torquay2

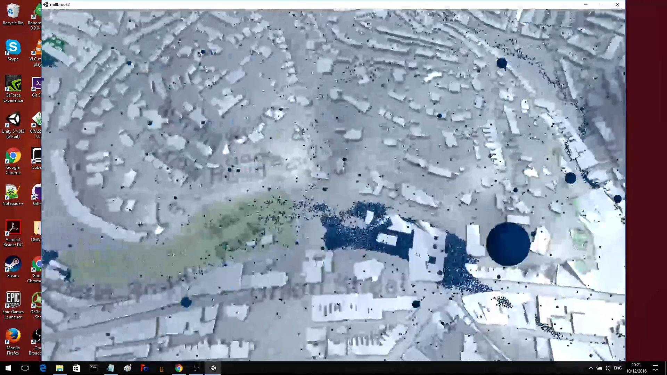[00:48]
Park into this plaza where there is this fairly big building.
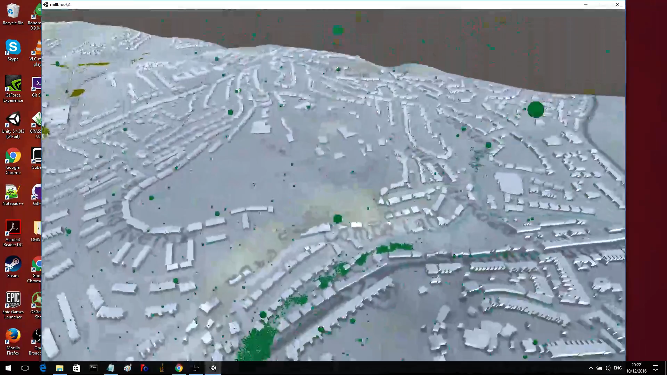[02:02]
Not that big road anyway. Okay.
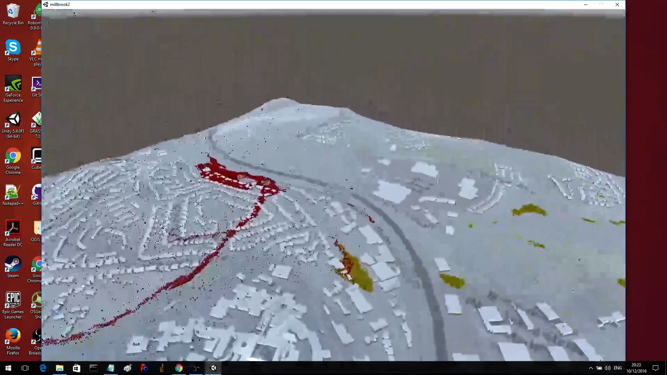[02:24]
And finally, there is a steady accumulation of water going on near the Riviera Way.